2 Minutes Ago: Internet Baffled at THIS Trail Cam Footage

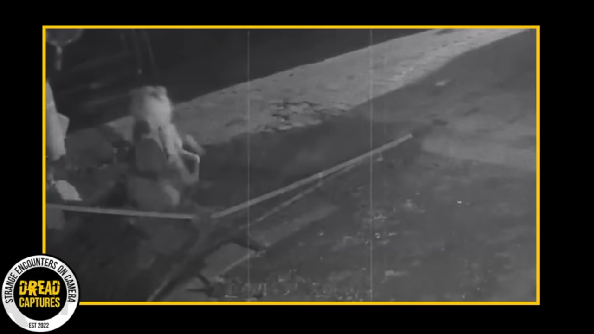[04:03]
The calm is broken when the rancher walks outside and is greeted by his cow bolting toward him, clearly panicked.
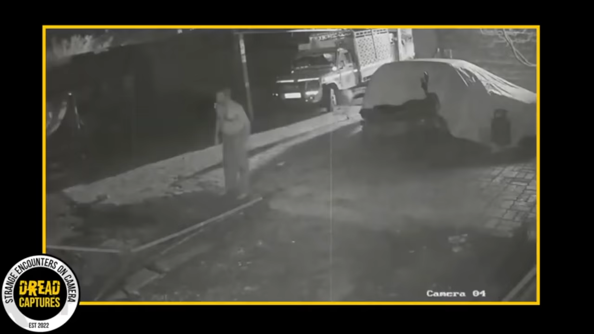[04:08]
Trying to figure out what's going on, the rancher sees a lion chasing after a calf, hell-bent on catching it. In an act of remarkable bravery, or where I come from,
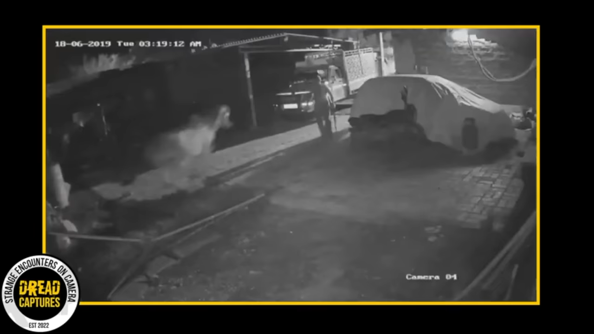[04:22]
known as train to go, the rancher quickly leaps into action and flings something at this lion. He obviously hits it, and the lion miraculously lets the calf go. In this moment of flight or fight, this guy chose fight. As the video continues, more cows appear in the backyard.
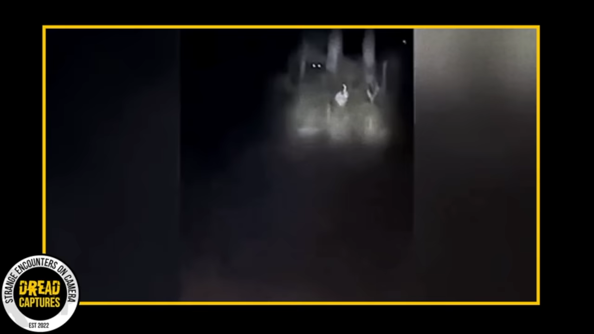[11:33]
The dog is alert and cautious, and for a moment stands his ground. The creatures disappear into the night, but then reappear once they realize the dog is no longer that close to them. What do you guys think this could be?
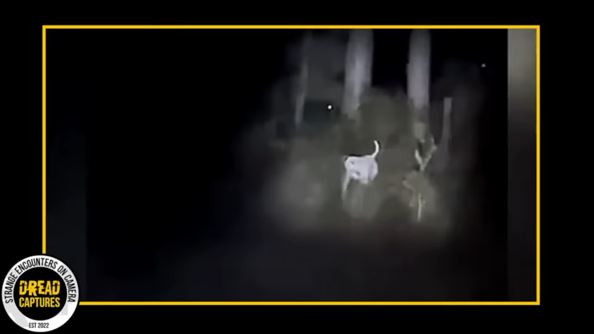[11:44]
Mysterious sightings provoke curiosity about what could be hiding in the dark, whether it's wildlife, an intruder, or something more explainable.
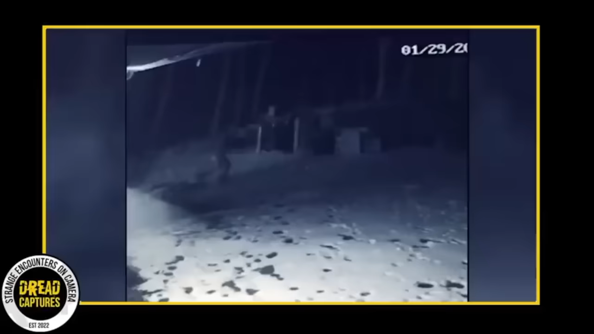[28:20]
First of all, what is this thing? It's obviously walking on 2 feet, but it doesn't move like a human.